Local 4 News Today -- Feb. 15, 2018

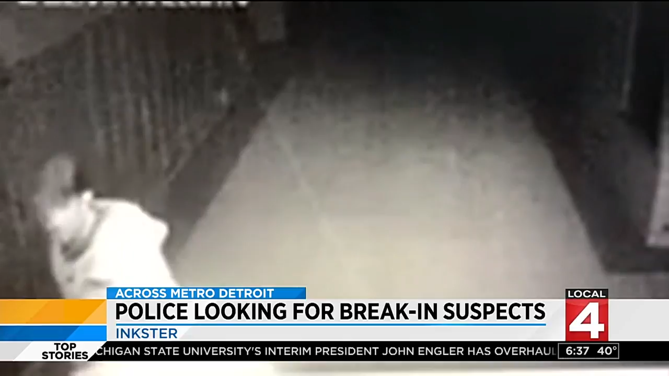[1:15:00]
And as others are carrying other items you see here, these are the images. If you think that you recognize any of these men, you are asked to contact Inkster police.